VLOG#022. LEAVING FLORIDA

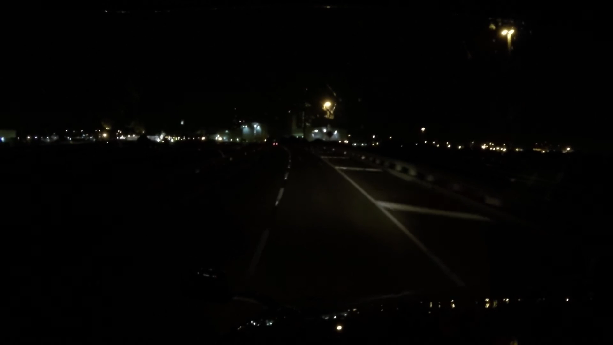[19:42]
eastbound through Mobile. And there's that ship. Austell. That's the name of one of the shipyards here. Looks like they're laying a keel on something there.